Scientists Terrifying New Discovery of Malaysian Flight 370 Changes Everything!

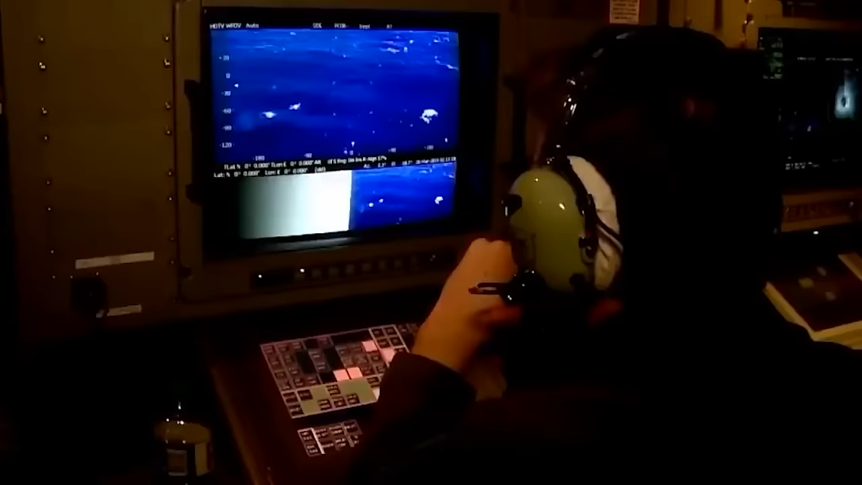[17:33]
This dispersion could significantly complicate identifying the main crash site, particularly if it lies underwater.